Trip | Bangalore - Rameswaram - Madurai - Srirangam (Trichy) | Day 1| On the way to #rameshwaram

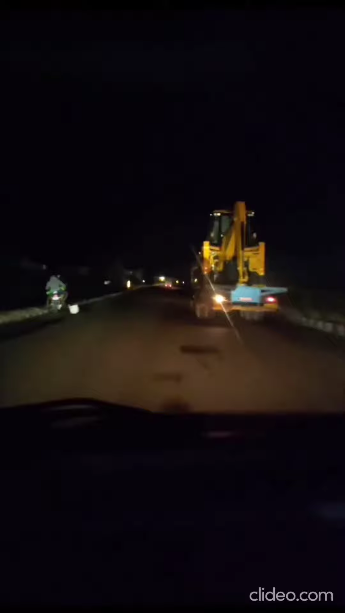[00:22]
We took just 4 for a route. There was less vehicles. No street lights. But there were some radium stickers.